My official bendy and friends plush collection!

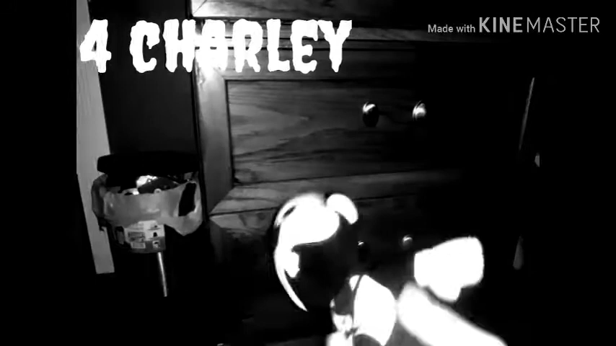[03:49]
so don't judge me I got these for um Christmas 2018
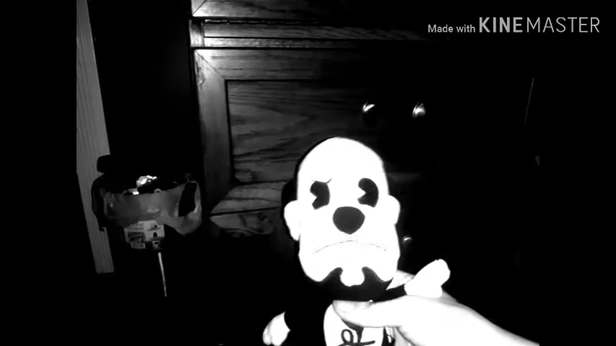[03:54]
um that's my shoes you got whatever that
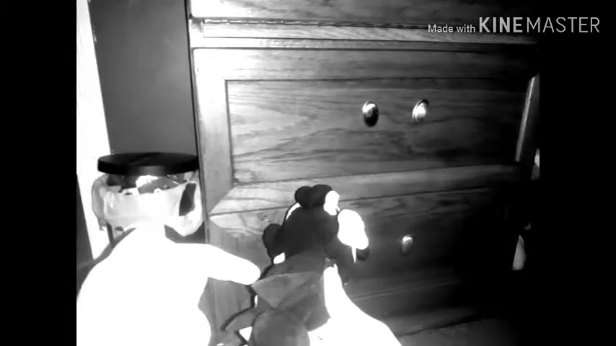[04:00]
is got some nice little gloves got a nice um got a nice suit
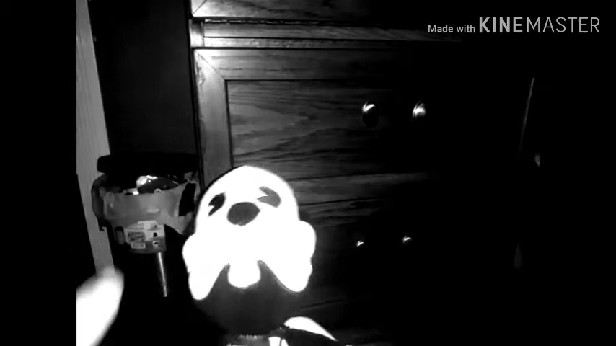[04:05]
got a look at the beard got some ears some hair is
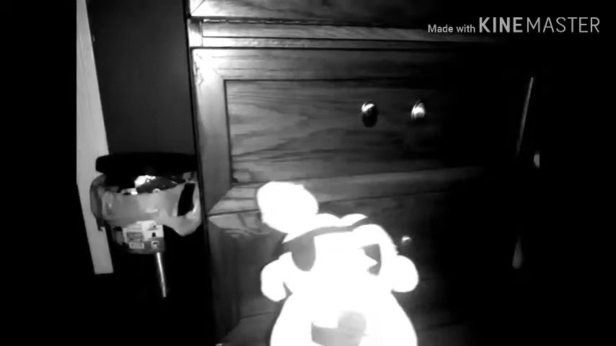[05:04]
um would see this character when I first showed him this uh by the way his name is Mr. Sogot and when Mr.
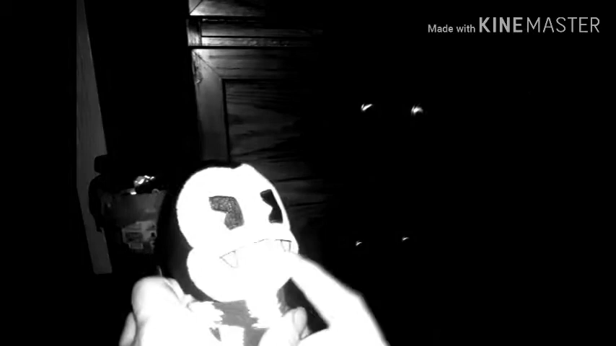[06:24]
fangs right here got nice pac-man eyes he's I think those are his ears by the way if
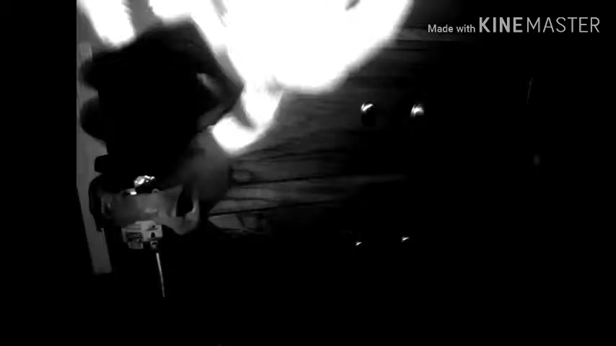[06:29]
you don't know this Edgar okay by the way you guys haven't noticed um by the way if you guys have noticed Edgar only has six legs and six legs and spiders only have
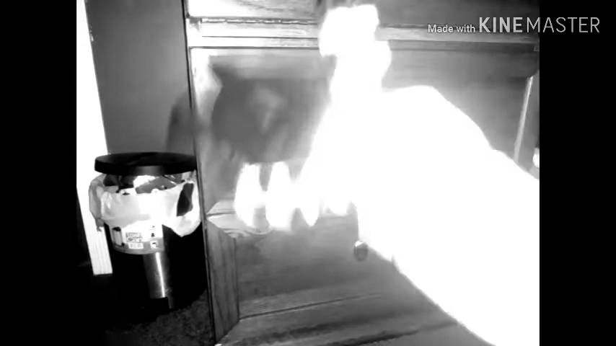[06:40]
eight legs but did you know there's actually special spiders out there with six legs so
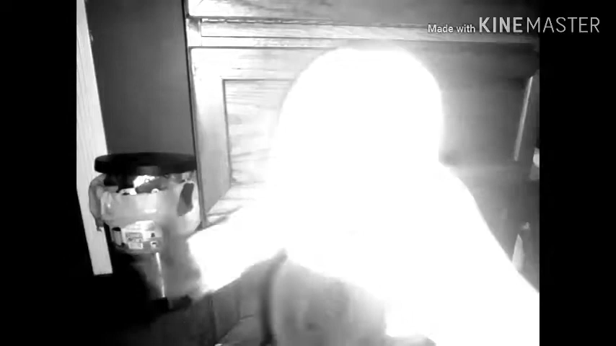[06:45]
I'm guessing Edgar's basically supposed to be one of those special spiders I don't know yeah uh hold on I'll be right back okay I'm back all right next up is actually the two of the final main characters and then we'll get to the villains uh next up is hold on next up we got gasket from bendy and nightmare run he's actually basically a toy car as you can see but
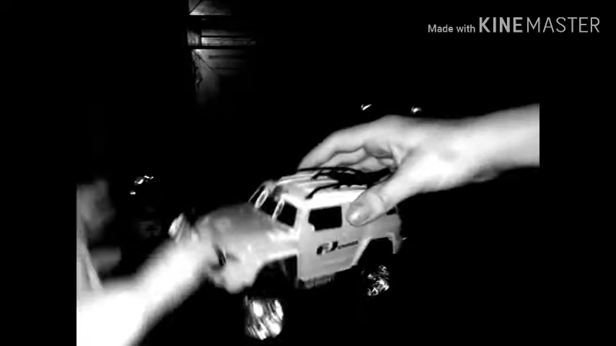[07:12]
I decided to put like paper face on this like this is his mouth I might upgrade his mouth like
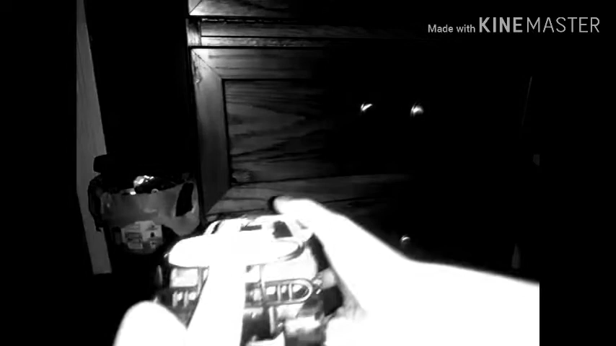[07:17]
to make it look like the exact same mouth like in the actual game I'll think about it and there's his eyes
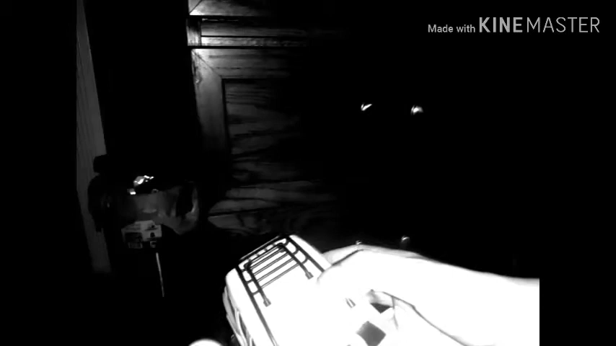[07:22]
I think that those are his eyebrows angry eyebrows he's pretty simple character to make he just basically rolls
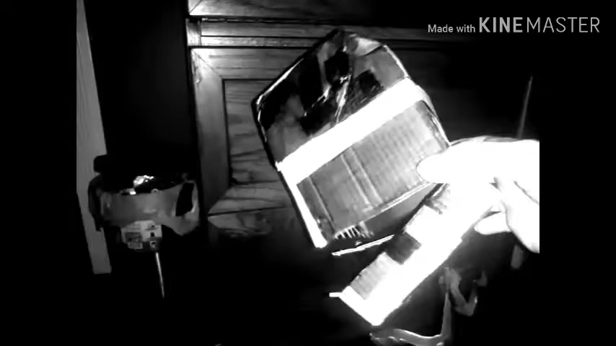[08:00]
made Chester from bendy and nightmare run Chester the octopus chest by the way I had some help with my sister once again so thanks to her for helping me make this so yeah by the way